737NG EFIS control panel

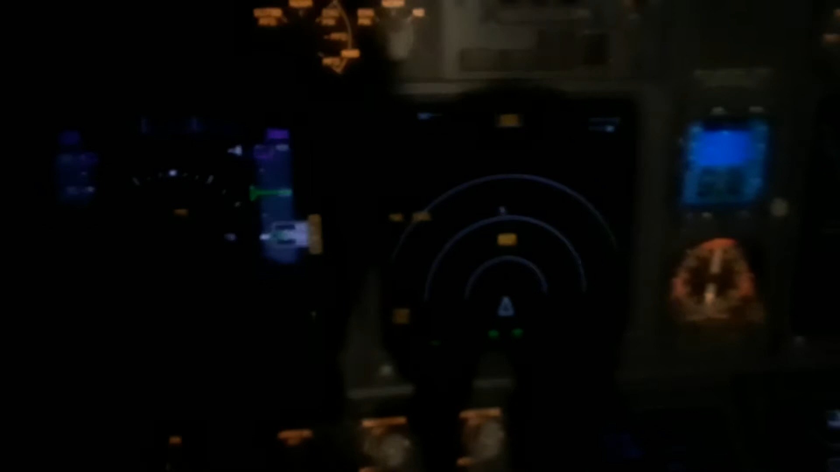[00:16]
So, this actually controls the ND, the navigation display, and the PDF. It controls different things.
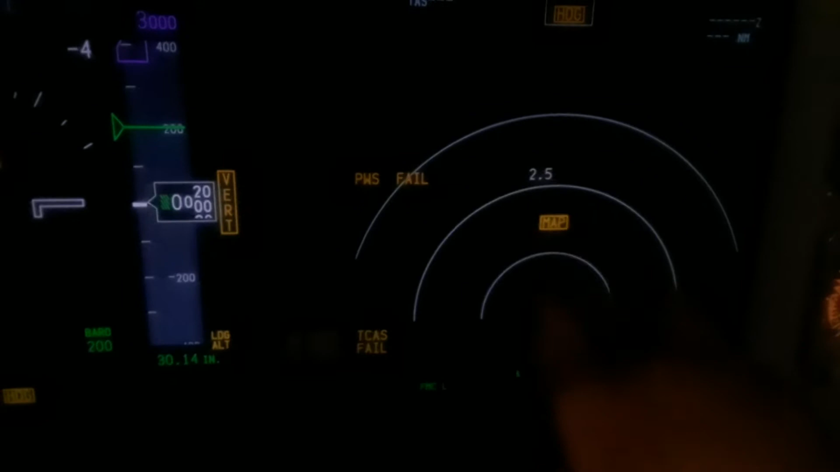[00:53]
This is 5 nautical miles on whatever. This is 1.25 nautical miles. All right? So, that's the range knob.
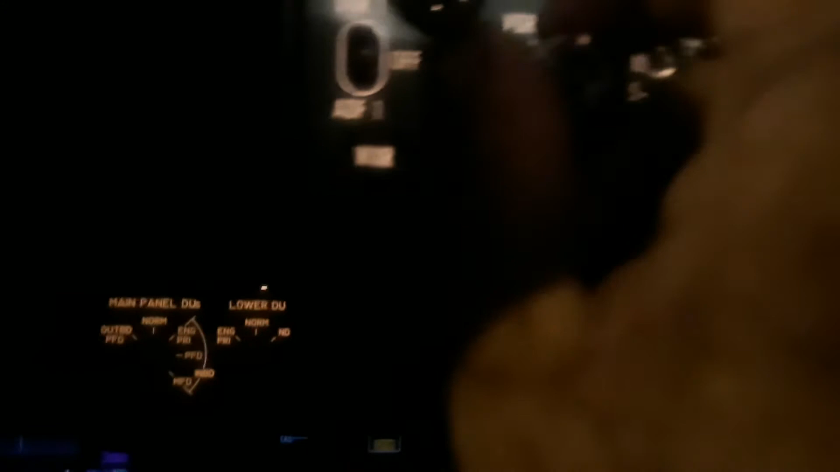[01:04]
The mode selector here for the navigation display is this.
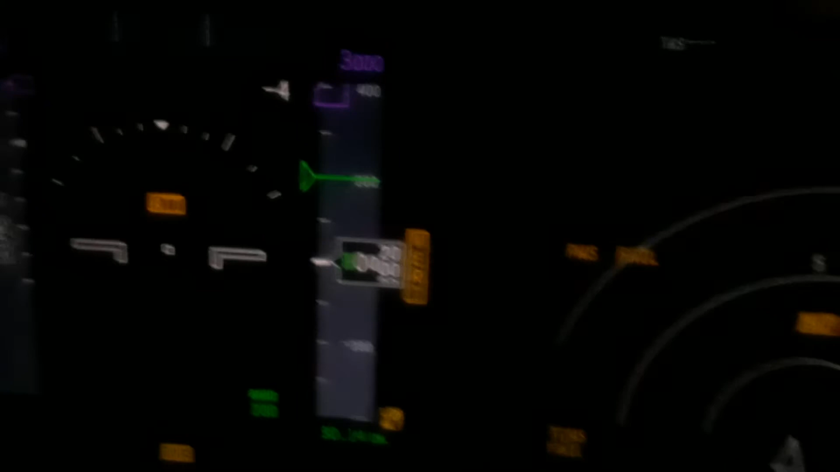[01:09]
So, this is plan mode.
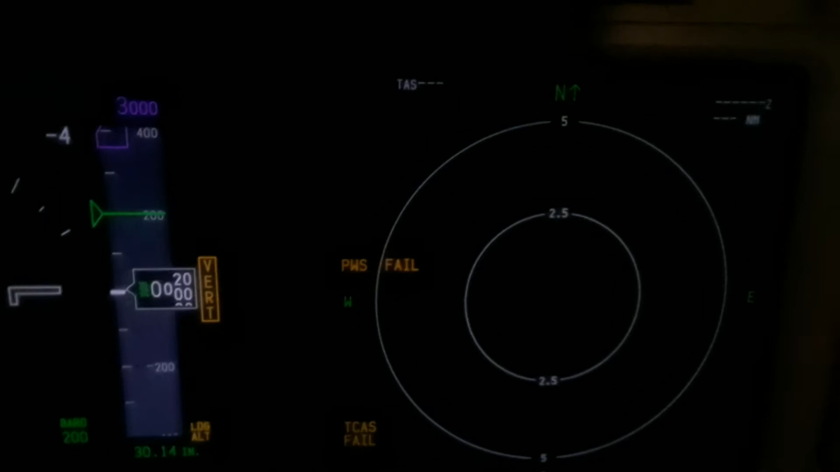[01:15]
This is where the pilots, they go through the flight plan, make sure that everything looks good, every leg is there, that every waypoint, and everyone's going in the right direction.